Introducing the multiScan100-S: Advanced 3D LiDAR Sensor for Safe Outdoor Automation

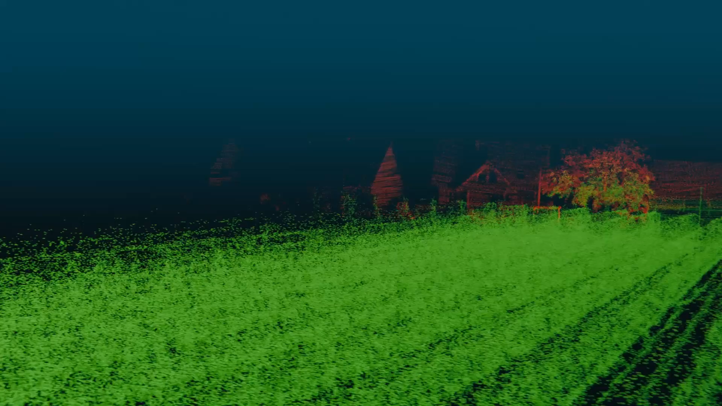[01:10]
it easier to integrate the MightyScan 100S and use different mounting positions for greater flexibility and prevent contamination of the sensor hood.
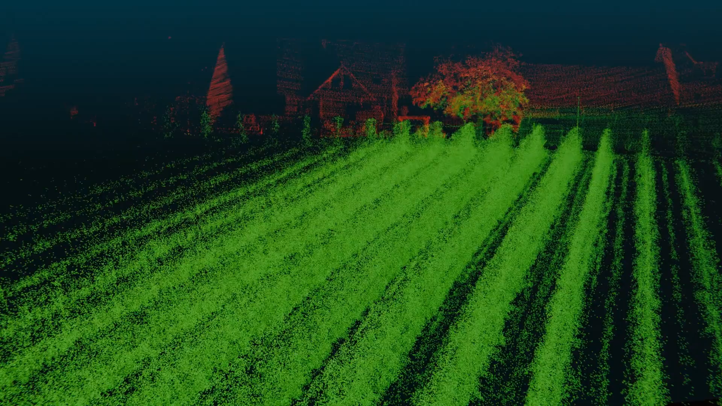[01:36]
Its high accuracy also allows to monitor plant structures and navigating robots.